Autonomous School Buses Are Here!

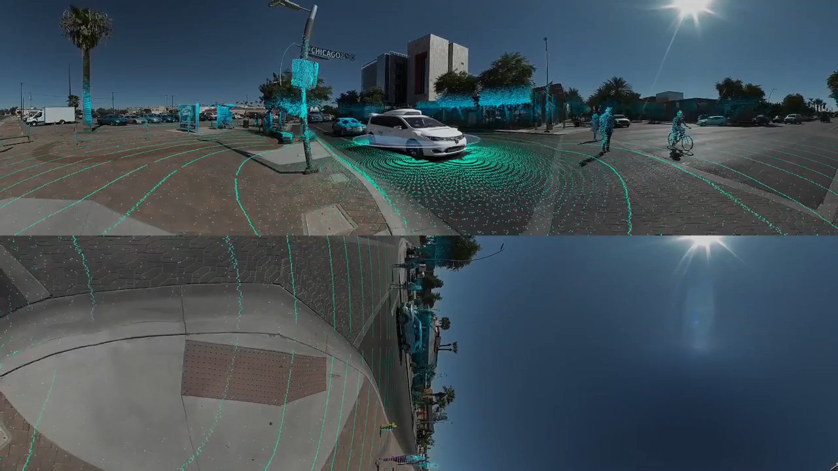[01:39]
LIDAR is a sensor that uses invisible laser beams to precisely measure distances.